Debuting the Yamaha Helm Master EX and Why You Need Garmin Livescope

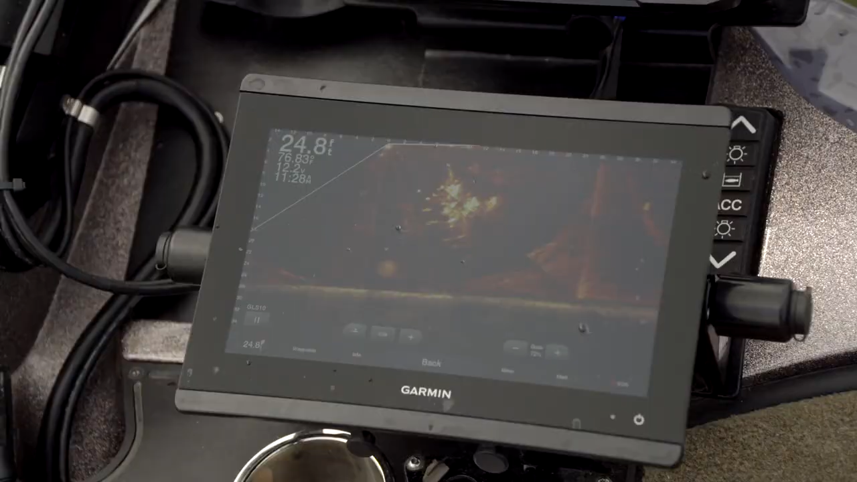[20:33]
On screen: depth 24.8 ft
And then as we evolved into Livescope, I mean, the ability to decipher the information that we have now is phenomenal.
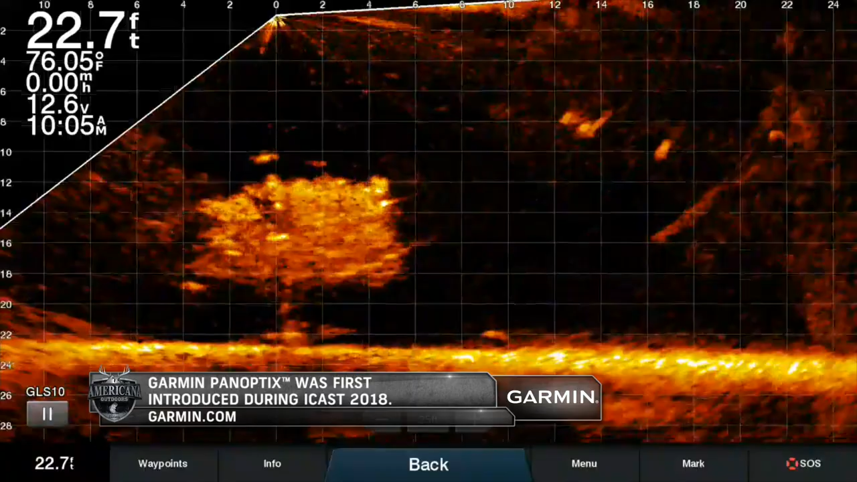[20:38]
On screen: depth 22.7 ft, water 76.05°F
And I use it in a multitude of different ways.
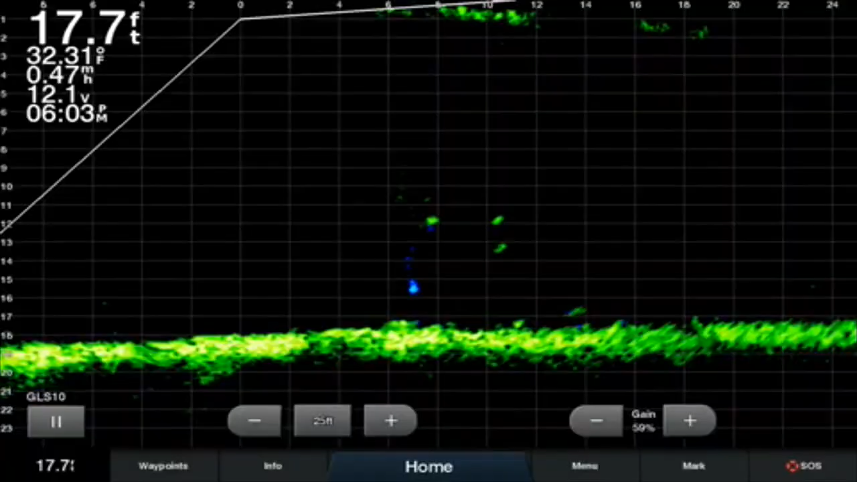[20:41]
On screen: depth 17.7 ft, water 32.31°F, speed 0.47 mph
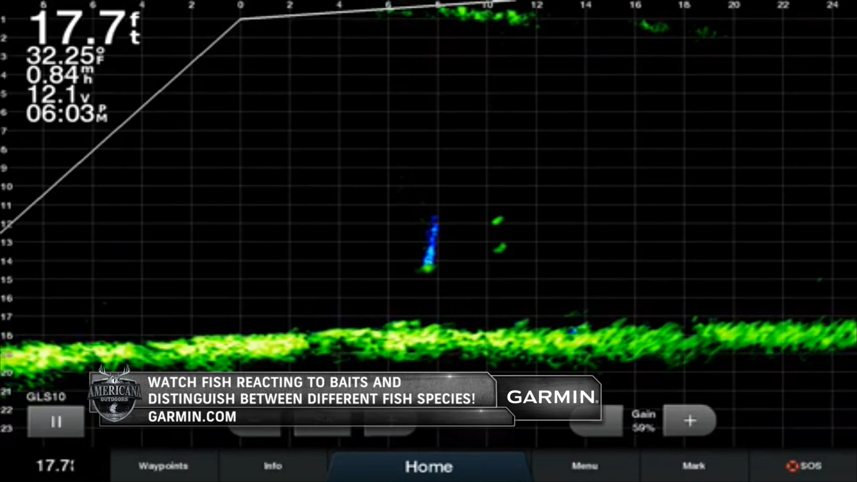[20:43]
On screen: depth 17.7 ft, water 32.25°F
One is to identify reactions to baits and see different fish in the brush piles.
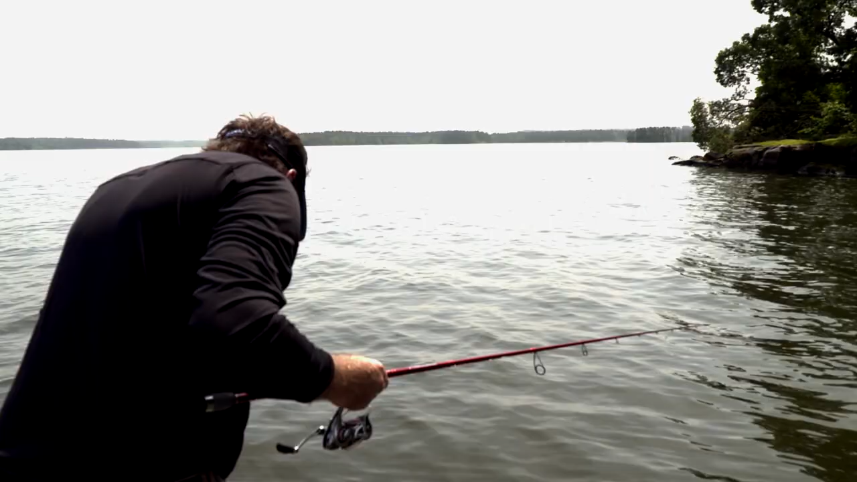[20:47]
But it's also, for me,
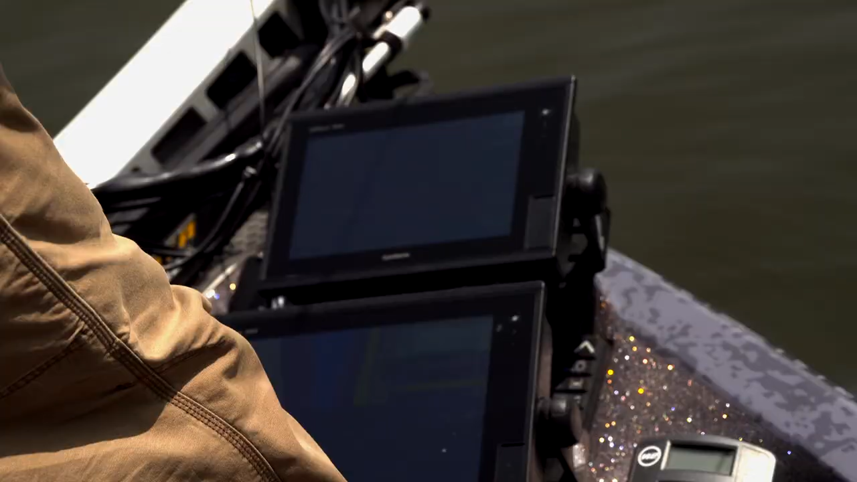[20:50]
a great way to locate things offshore that I can't see, whether I'm looking at grass or stumps or rocks, whatever it may be.
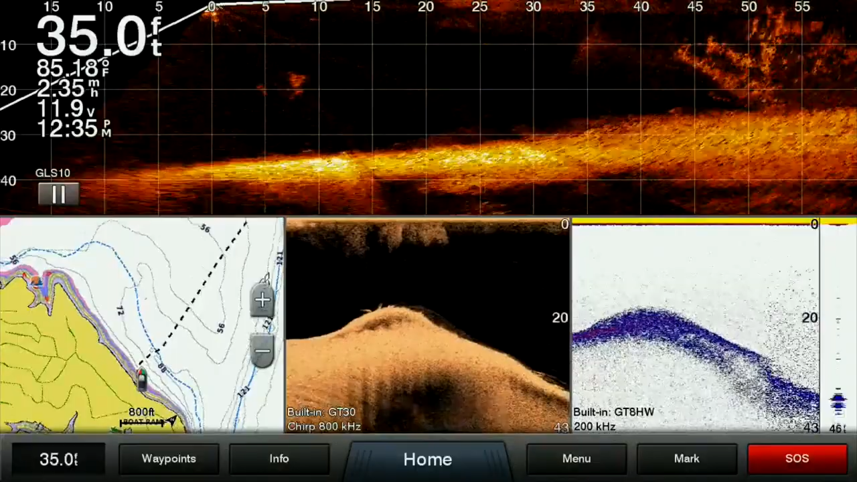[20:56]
On screen: depth 35.0 ft, water 85.18°F
I can just, with the movement of my foot, go left or right and I can see these things.
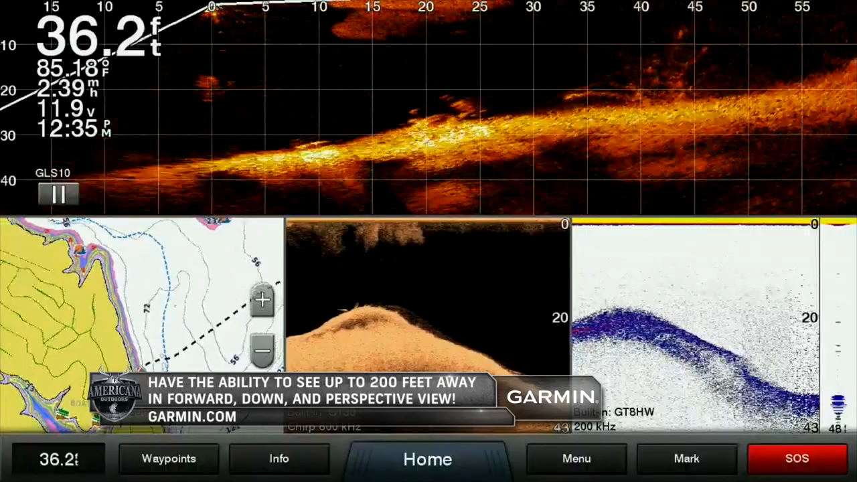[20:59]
On screen: depth 36.2 ft, speed 2.39 mph
And, you know, that's how a bass fisherman uses it. It's, you know, mounted directly to his trolling motor.
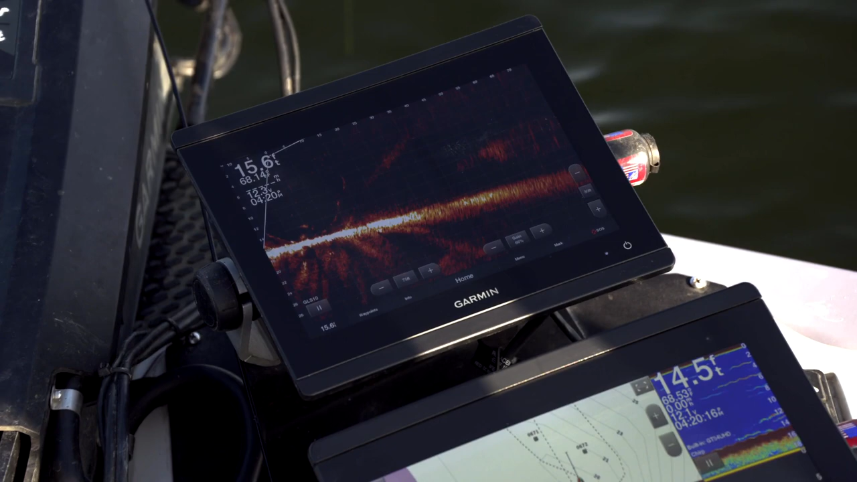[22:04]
I mean, you got fish all around you right there. Yeah. That one, he's wants looking to come at by. It. Yeah, he is. He's right on the bait right now. It'd be cool if he bit it right if now. He bit it right There's now, three of them on it. Just gotta have.
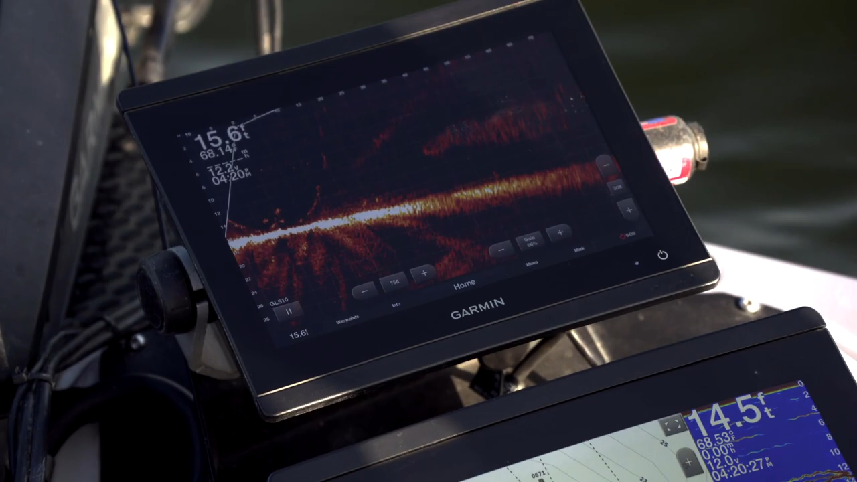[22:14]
There you go. That's cool. It wasn't a giant one, but it was cool.
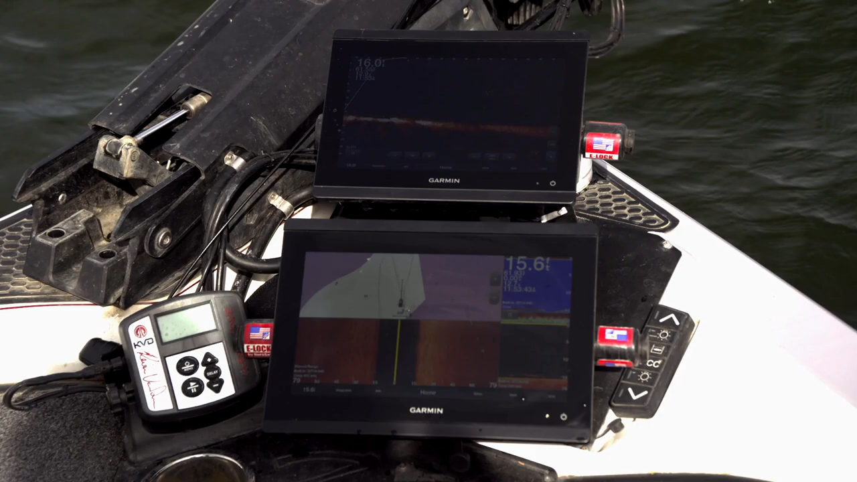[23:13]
I mean, one thing that Livescope does for you, Michael just mentioned it, is it just gives you confidence because, like, I struggle a lot of times fishing deep, but it's made me a lot better deep fisherman.
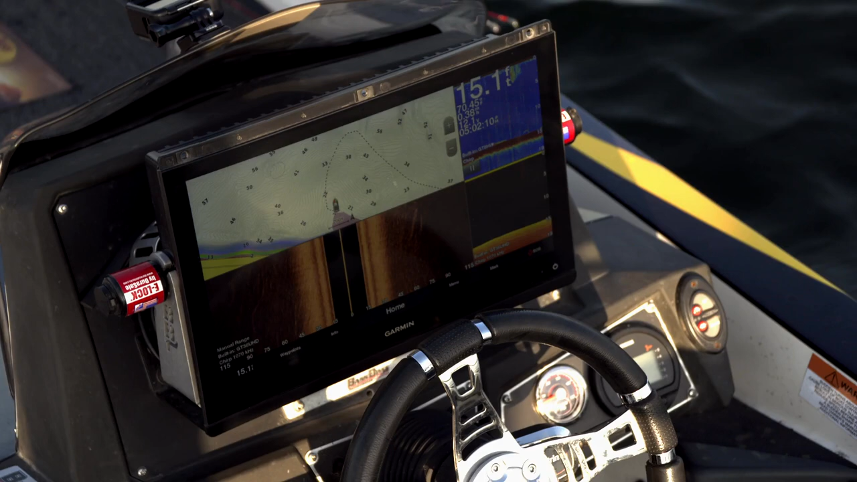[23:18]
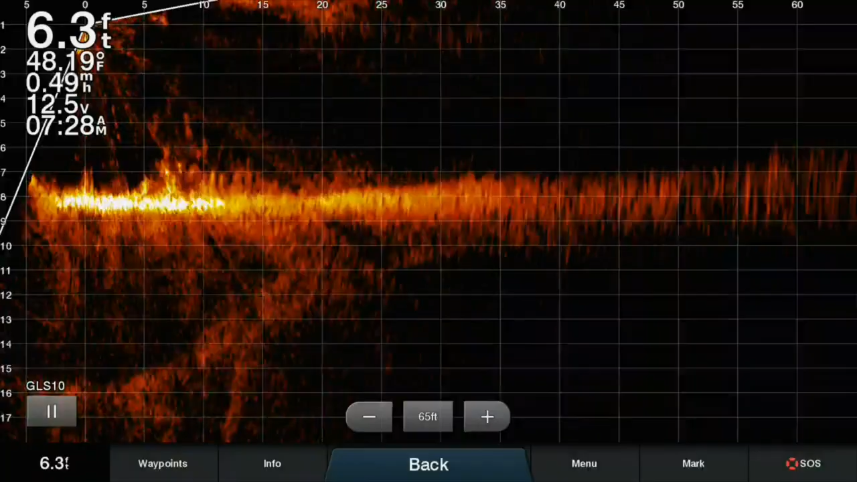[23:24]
On screen: depth 6.3 ft, water 48.19°F, speed 0.49 mph
And what I mean by that is that, yeah, I can see cover and I can see fish and I know what's in front of me, but a lot of times when I'm just fishing blind out there and just kind of hoping there's some fish out there, maybe saw some on my graph, but I don't know where they are.
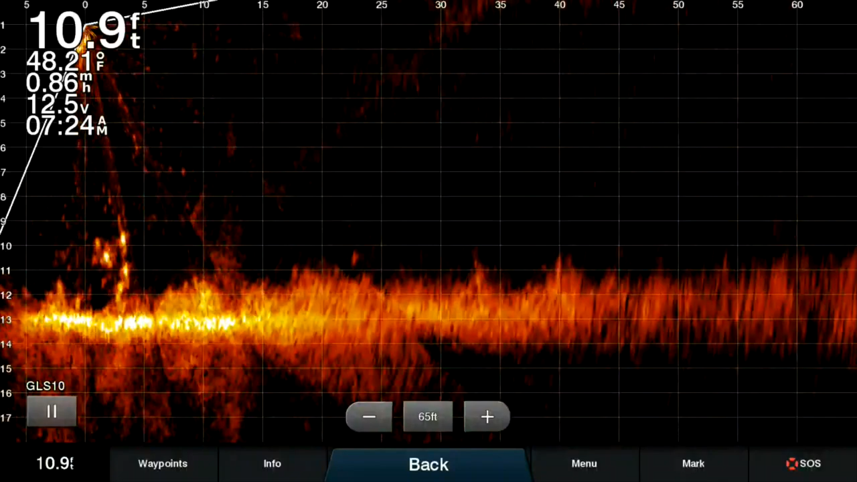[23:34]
On screen: depth 10.9 ft, water 48.21°F
This, I can look down there and see schools of them, or I can see a brush pile, or I can see a grass line where I want to be able to throw, and that's huge.
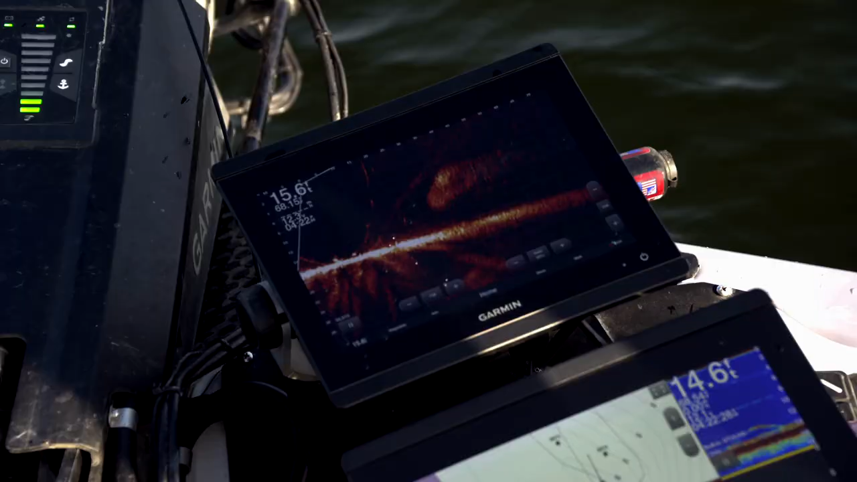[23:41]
There we go. A little better one.